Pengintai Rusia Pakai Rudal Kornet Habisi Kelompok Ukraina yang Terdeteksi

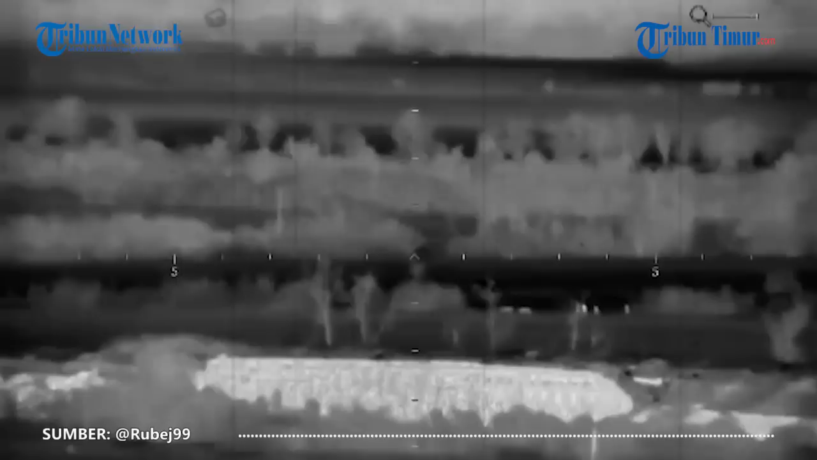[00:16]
Pasukan Ukraina yang terdeteksi militer Rusia pada malam hari langsung dihabisi.
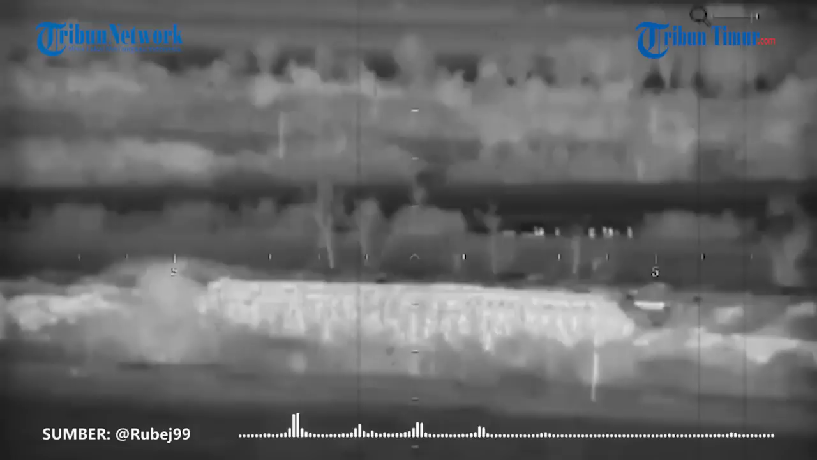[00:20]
Rekamannya dirilis militer Rusia di Telegram pada Kamis 20 Oktober 2022.
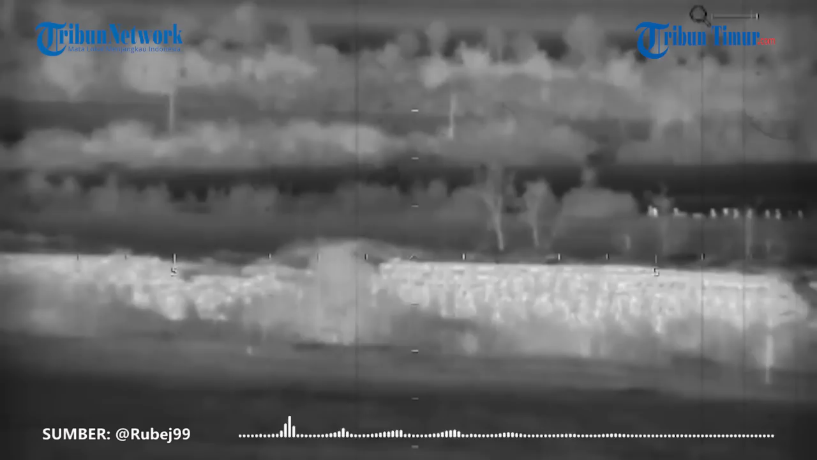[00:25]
Dalam keterangan unggahan disebutkan,
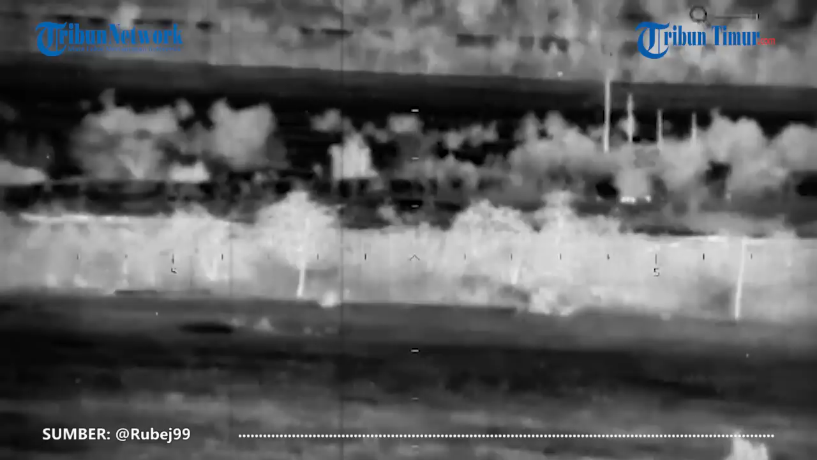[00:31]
pengintai Rusia bertemu dengan kelompok Ukraina dan menghancurkan dengan bantuan sistem anti-tank Kornet. Detik-detik serangan dari jarak jauh terekam kamera.
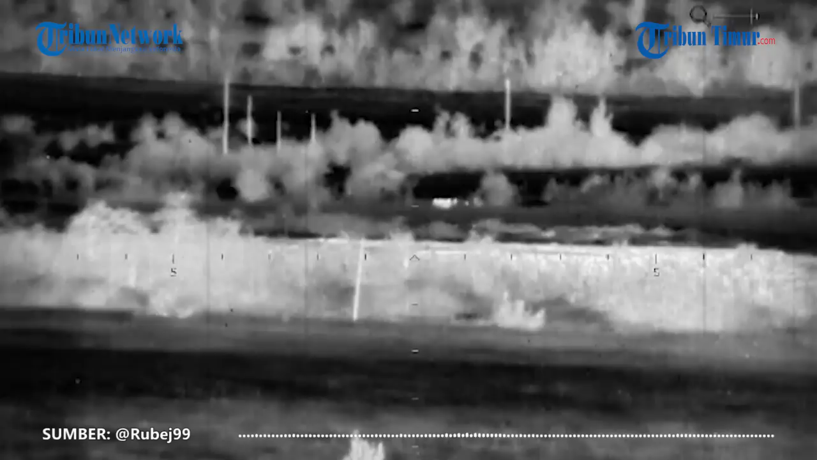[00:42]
Serangannya tepat mengenai sasaran. Rusia memiliki sistem rudal yang mampu menembus segala sistem pertahanan.
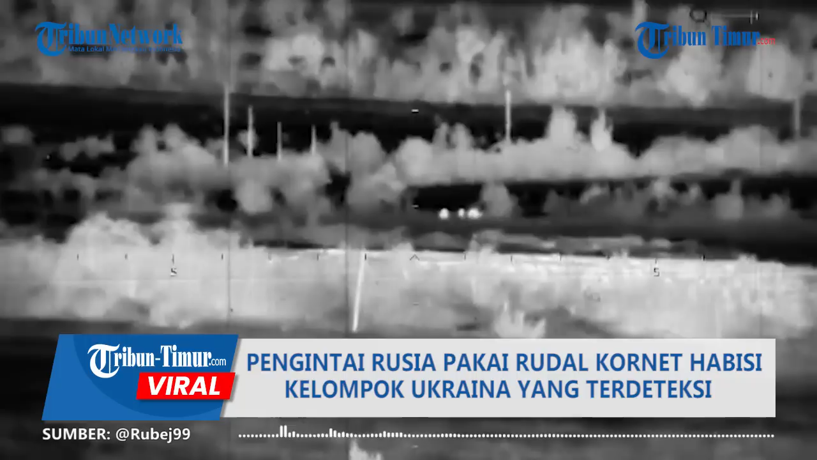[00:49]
Sistem tersebut adalah Kornet, sebuah rudal anti-tank yang sudah cukup lama memperkuat Rusia, klaim militer Rusia.